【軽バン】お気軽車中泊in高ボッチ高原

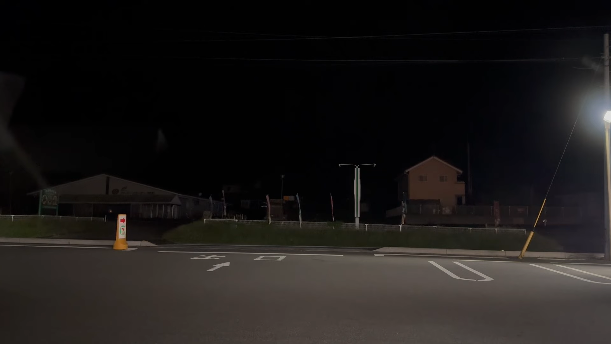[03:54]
先ほど映した時は10時45分言うたんですけど、出発は10時52分になりました。出発しまーす。ゴーゴー。オッケー。はーい、セブンイレブンを出発しました。まあ、頂上までどれぐらいかかるかな、
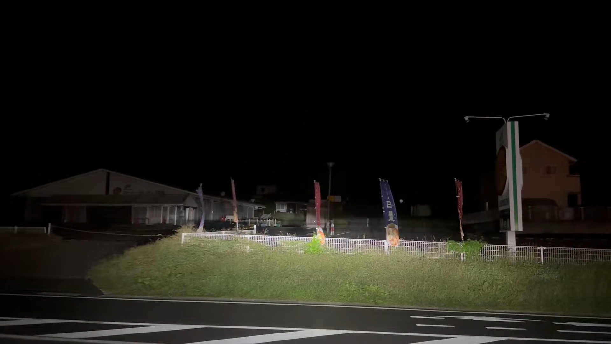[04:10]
30分40分ぐらいあったら登れるんじゃないかなと思ってるんですけども、今から登っていくんで、そう、ポイントだけ曲がるところとか、ちょっとここは折って、
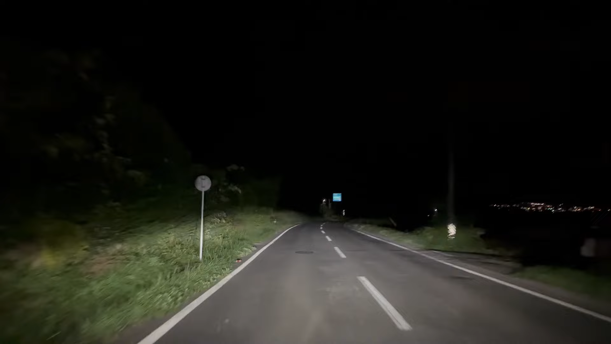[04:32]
曲がるところをポイントだけ押さえたいとは思ってるんですけども、ちょっと何を言ってるか分からない、何を言ってるか分からなくなったんですけど、はい、ここをまず左曲がります。そしてここを篠ノ目街道という道になります。
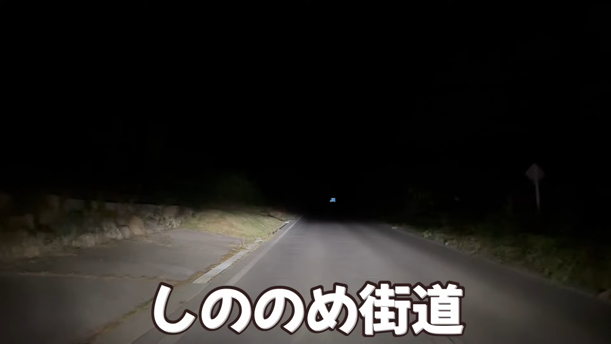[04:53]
篠ノ目街道、はい、こちらから行きます。 はい、ここ崖の湯方面、ここを左折で左に曲がります。
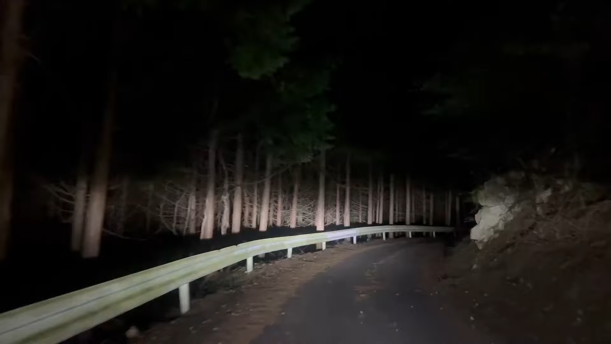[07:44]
大きな鹿が歩いています。すごい角が生えた大きな鹿がこの木のところにいます。
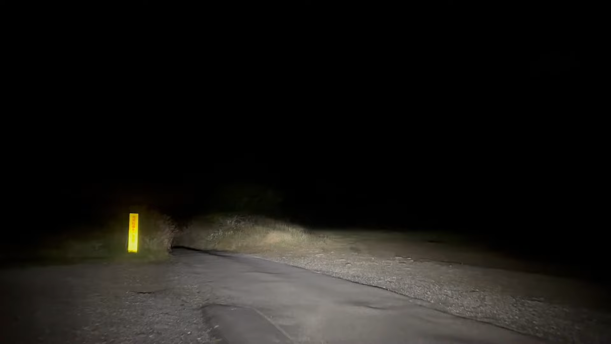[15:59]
もう一個あの駐車場があって、そこでもあの車いっぱい止めれて車中泊できます。そこにトイレがあるんで、そこのトイレで歯を磨いて、
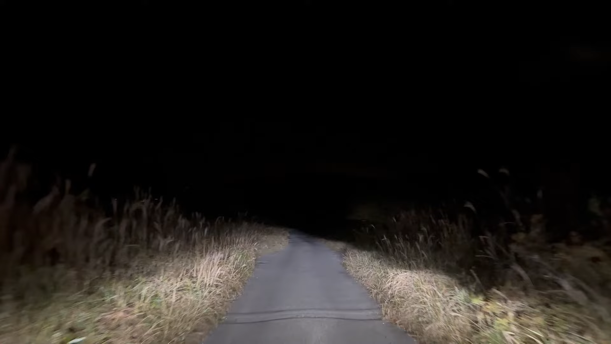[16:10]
ほんでまたさっきのところ諏訪湖の夜景が見えるところに戻ってきて寝ようと思います。とりあえずその駐車場までご案内します。暗いんでね、もうほんま分かりづらいんやけど、ちょうどここにアスファルトがこの右に曲がる道があるんですけど、ここ曲がると大きな駐車場になっています。ほんめっちゃ大きい駐車場です。